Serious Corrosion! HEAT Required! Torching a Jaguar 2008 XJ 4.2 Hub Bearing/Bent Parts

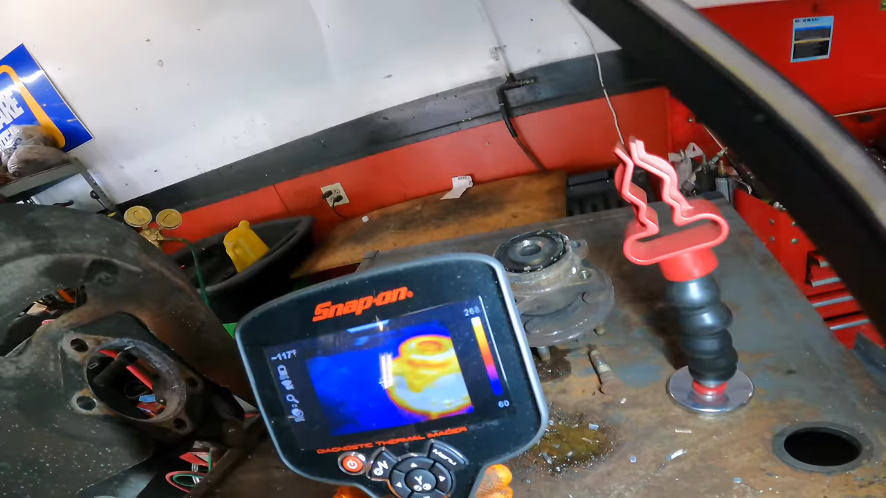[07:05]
Look at that. It's the one I torched.
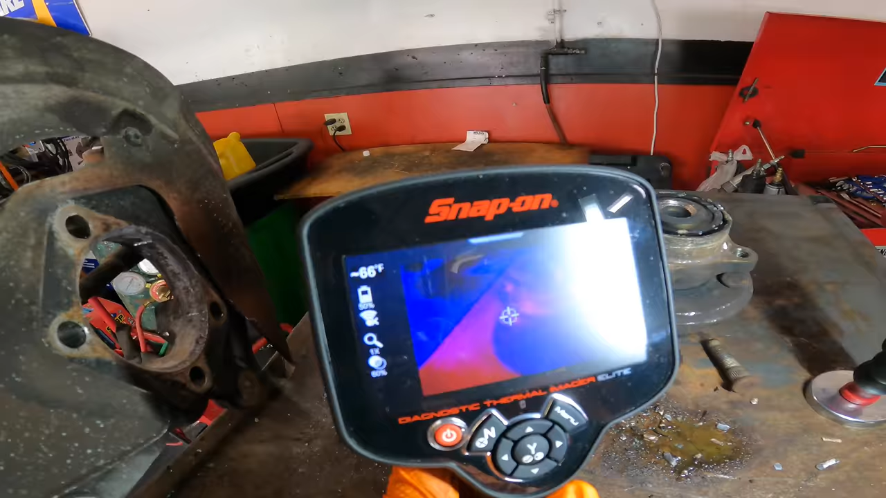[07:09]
That's the original. And look at all the heat that went into the spindle.